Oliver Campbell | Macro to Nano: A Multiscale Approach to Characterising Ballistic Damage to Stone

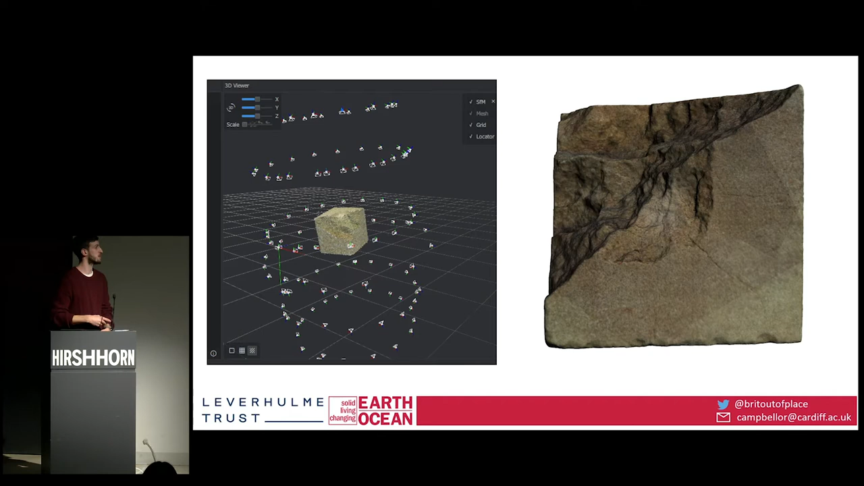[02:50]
and analysis from and so here's just an example of that I used a program called cloud compare it's open source it's freely accessible to everyone and it although it's nice and colorful it is a serious piece of scientific data collection I used a facet detection algorithm which simplifies the geometry of our mesh breaks it down into smaller planes which are called facets which are these little squares you can see here
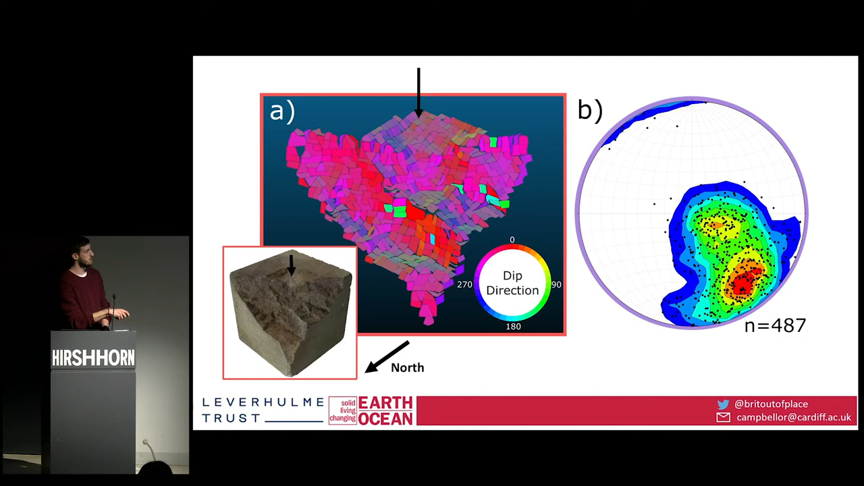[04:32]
side we have a steep northwest dipping set which is represented by this group of points and a shallower kind of sub-horizontal group which is represented by this lot which you can kind of see and this is a step-like morphology that's on the corner of our block and so now we've looked at what the fractures do on the surface as Lisa mentioned we